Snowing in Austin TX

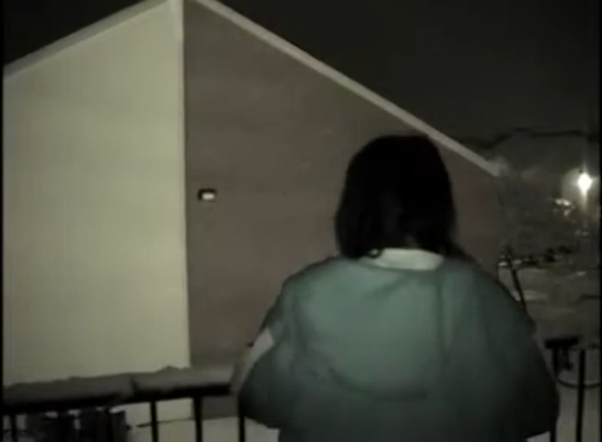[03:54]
Turn around and say hi. Hi, how you doing? How you doing? Look, it's snowing.